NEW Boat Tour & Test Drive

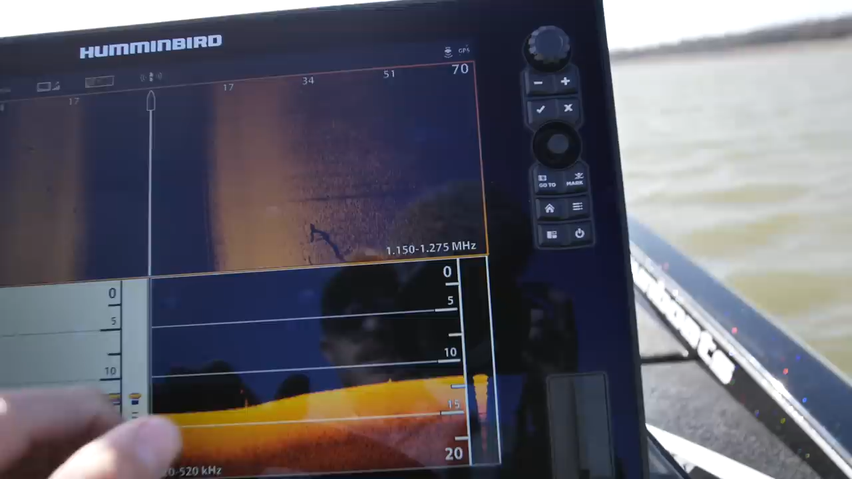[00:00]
You can see all the little divots, the little dimples from the sand in the ground.
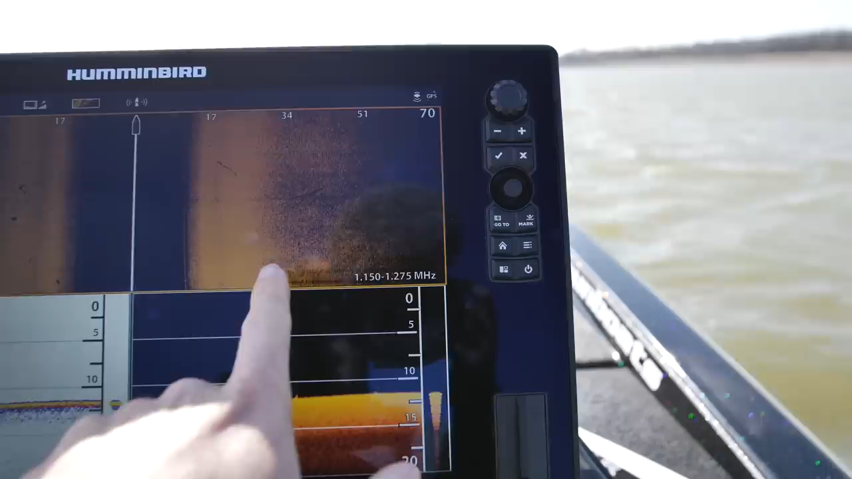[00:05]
You can see just every little stump and little tree.
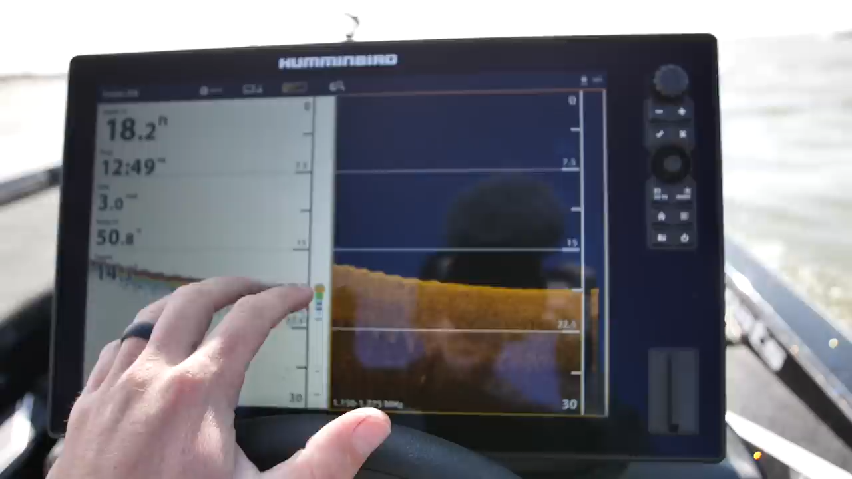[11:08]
It's always different when you get in a new boat and all the graphs are different. And you've got to kind of relearn.
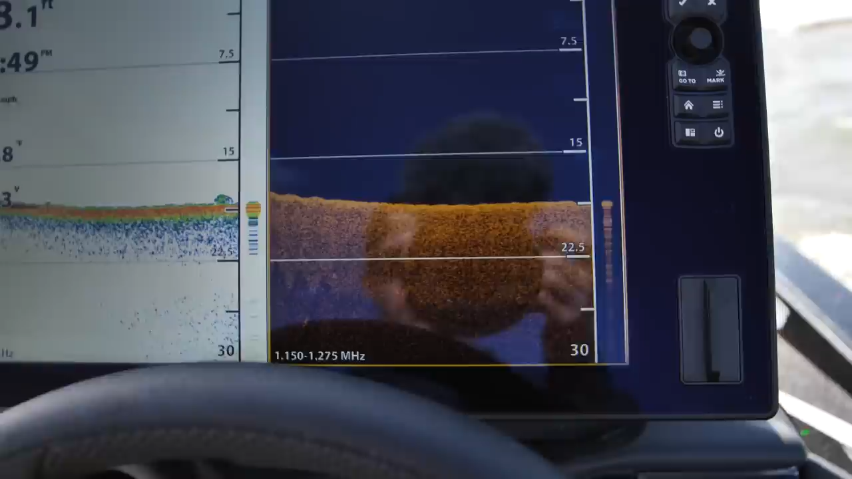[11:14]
So I've got to learn what fish look like exactly here.
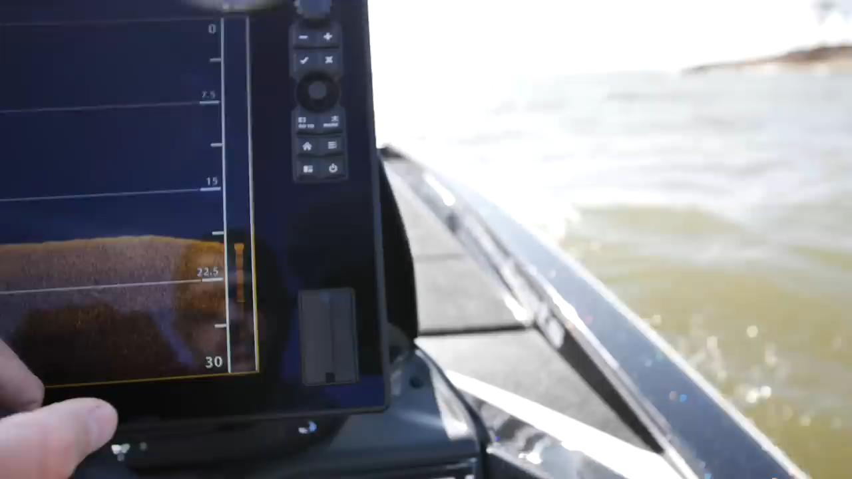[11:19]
And supposedly, with this unit, this is the Solix, you're actually able to see fish and their shadows.
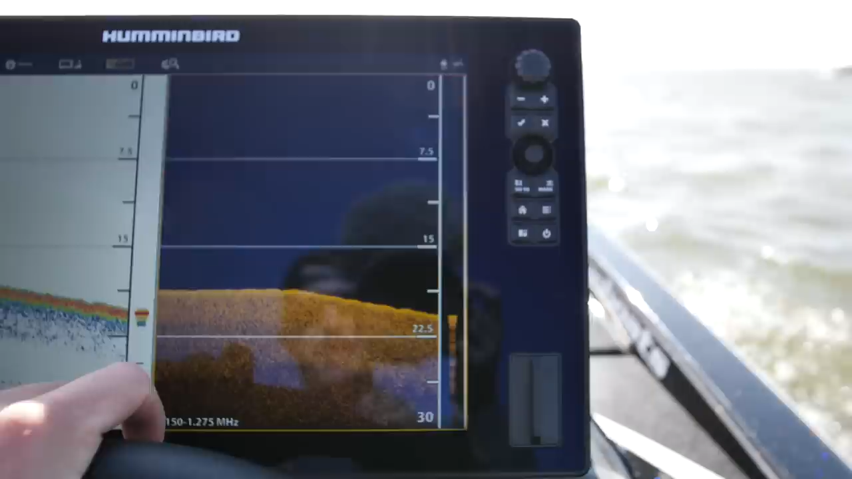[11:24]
So I want to be able to dial it in where I know they're bass. One of the reasons I wanted to come out to this lake in particular is just because I've spent a lot of time looking at a graphite here.
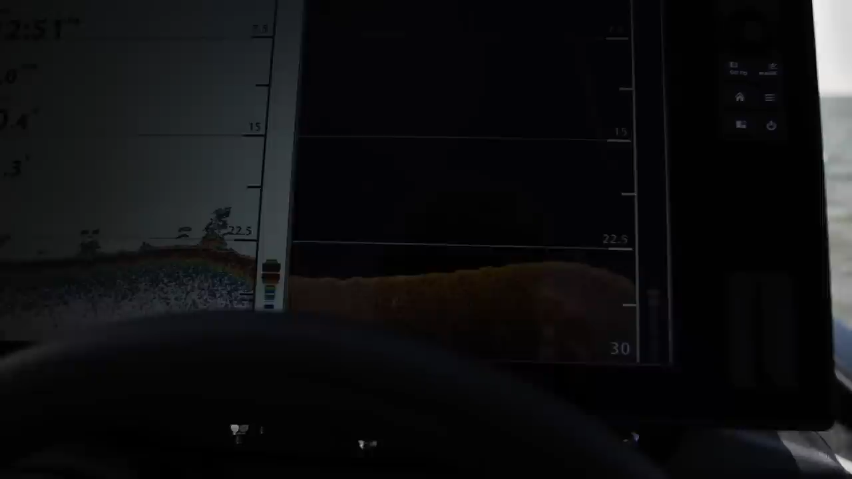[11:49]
And one of the nice things is you don't have to have two screens.
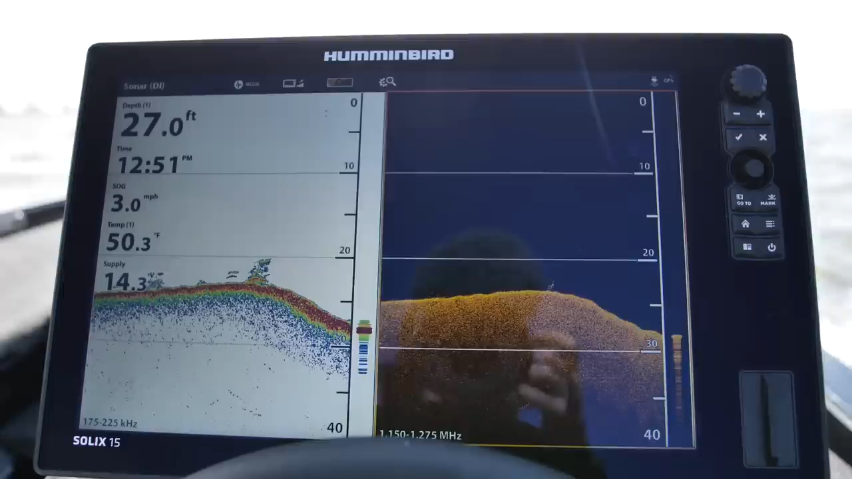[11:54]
On screen: depth 27.0 ft, water 50.3°F, speed 3.0 mph
I would never need two screens anyways, but with this guy, there's so many views to choose from.
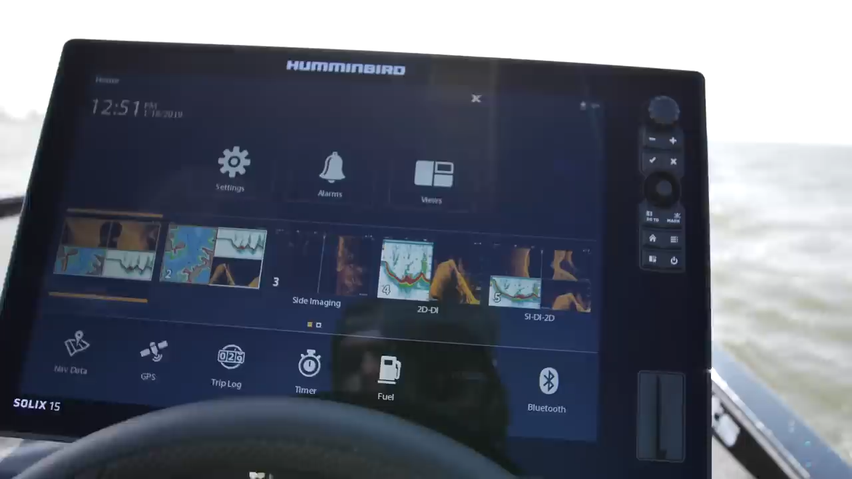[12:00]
You can have four different readouts on the same screen.
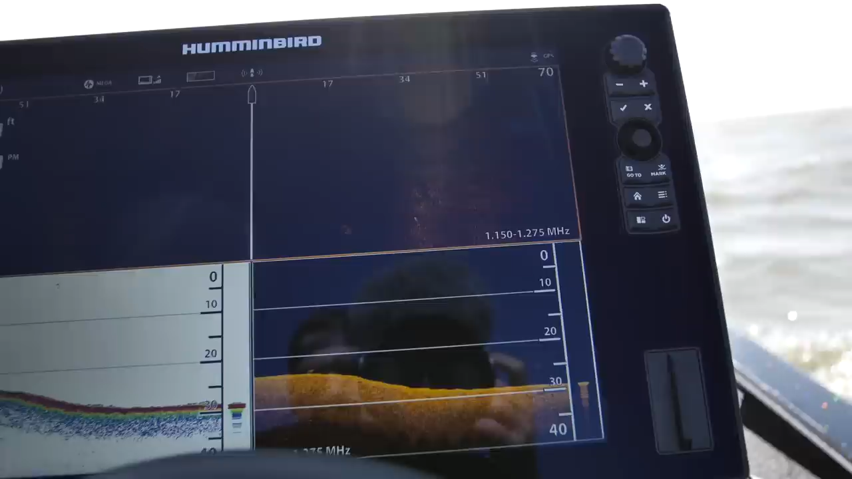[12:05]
A lot of information coming in your eyeballs. This baby zips. It's got pop to it.
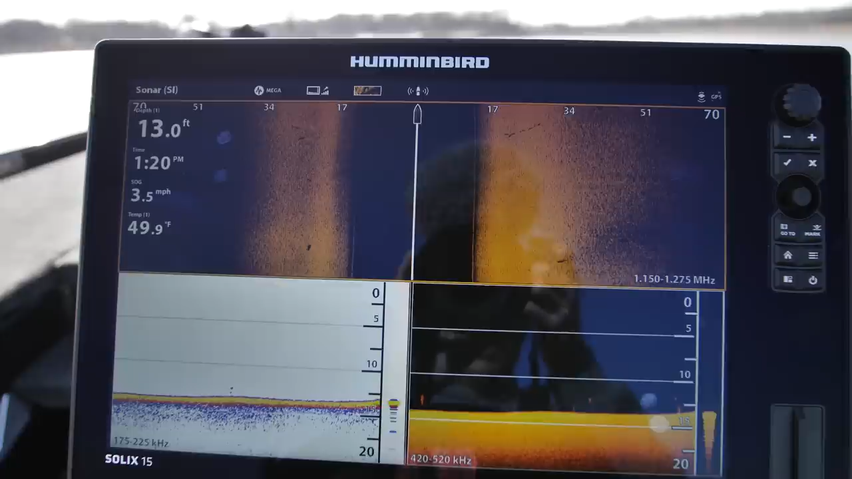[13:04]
On screen: depth 13.0 ft, water 49.9°F, speed 3.5 mph
Starting to get my color palettes and just my preferences dialed in here.
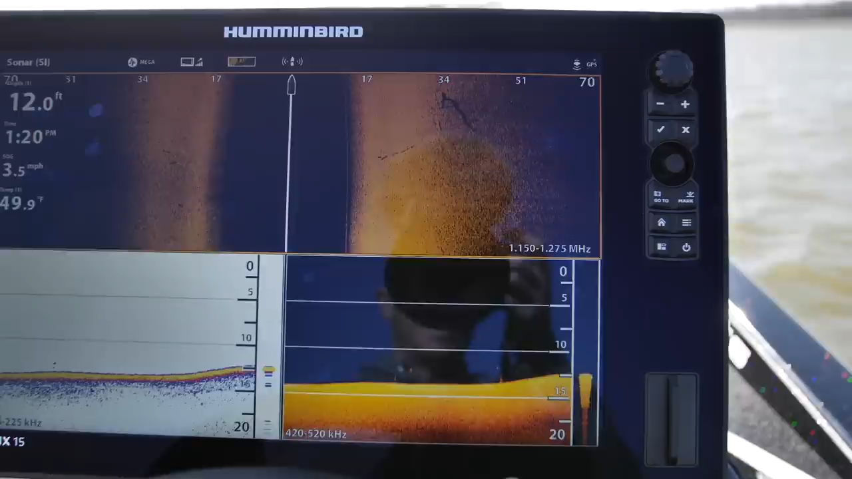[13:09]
On screen: depth 12.0 ft, water 49.9°F, speed 3.5 mph
It's, the mega imaging is incredible. This top screen here, the mega imaging on the side.
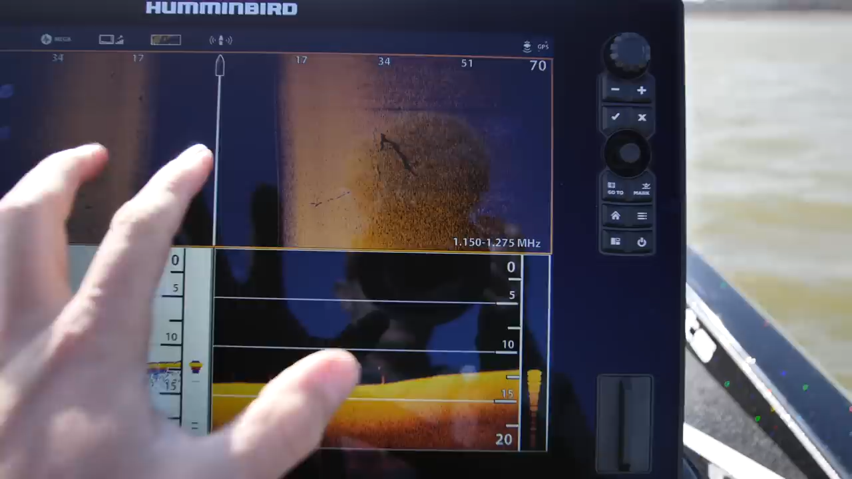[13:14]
It's, it's impressive. I got to say.
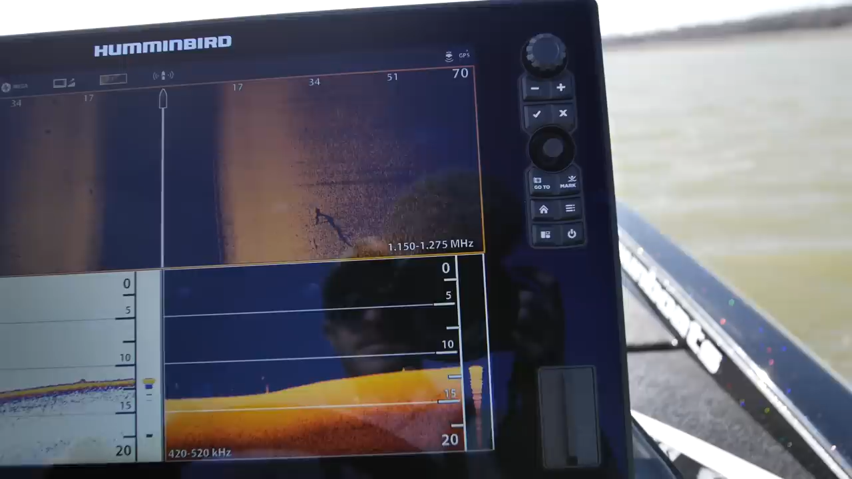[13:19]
You can see all the little divots.
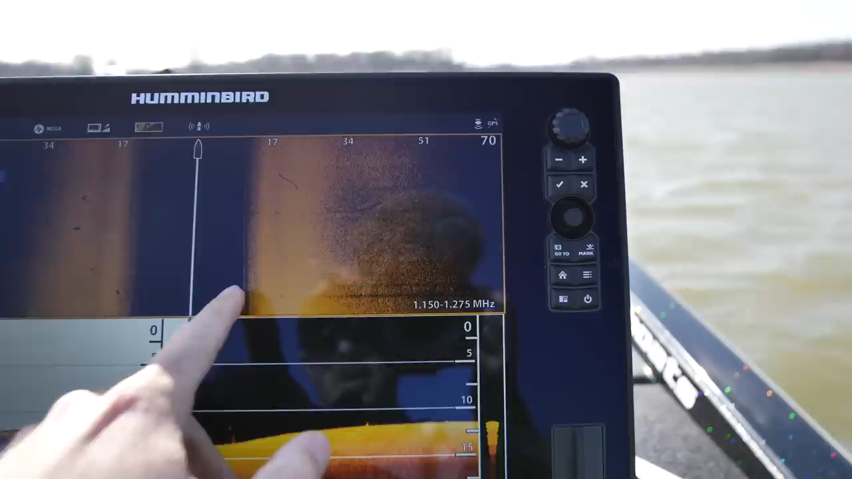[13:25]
The little, the little dimples from the sand in the ground.
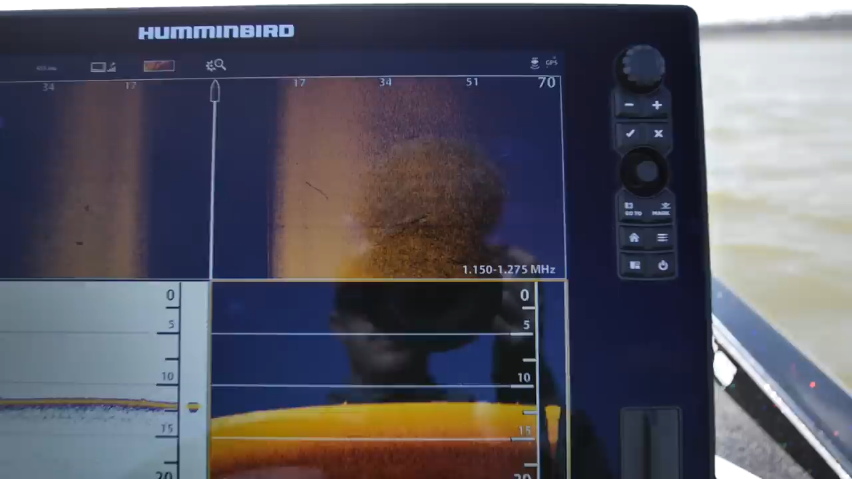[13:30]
You can see just every little stump and little tree. It's crazy.
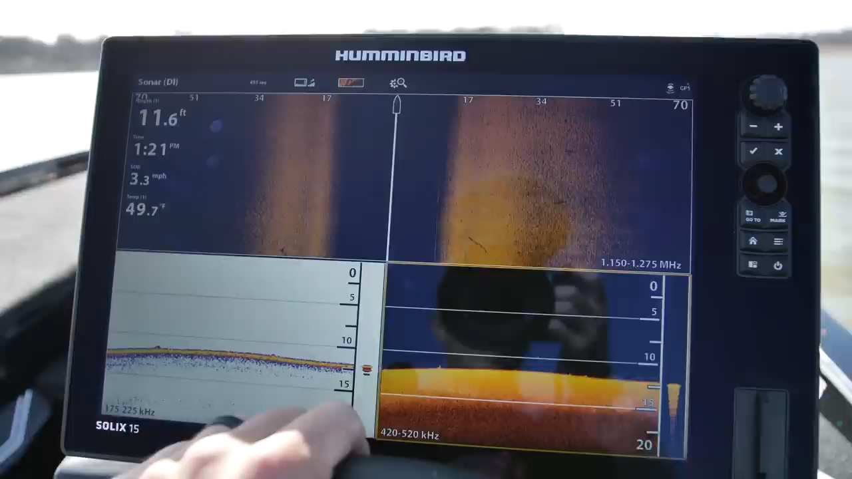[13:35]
On screen: depth 11.6 ft, water 49.7°F, speed 3.3 mph
I really have to take some time and get used to this. This is going to be just tremendously helpful this year.
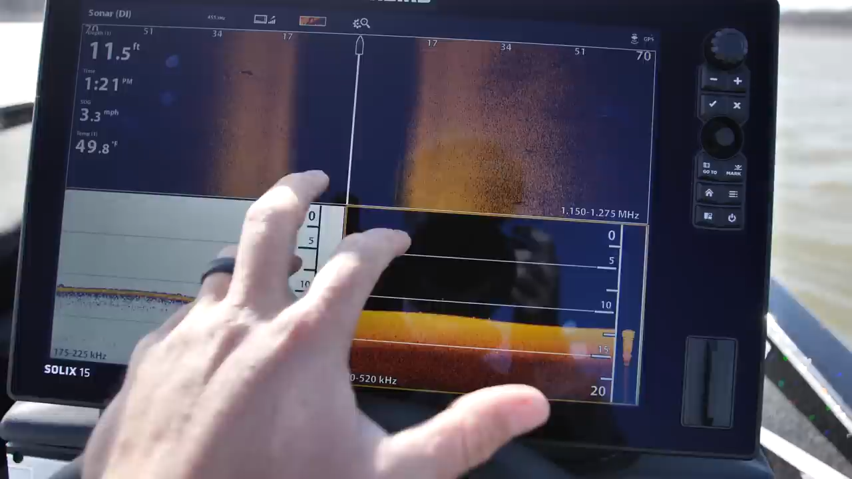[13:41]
On screen: depth 11.5 ft, water 49.8°F, speed 3.3 mph
I changed this to my old Lowrance color palette just because I was used to that.
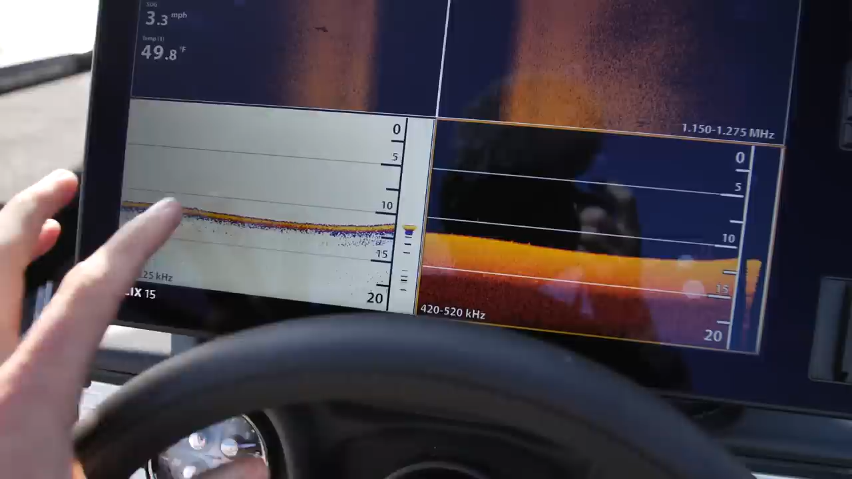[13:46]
On screen: water 49.8°F, speed 3.3 mph
And this one I turned the frequency down to the 455 just because it has a little bit smoother look.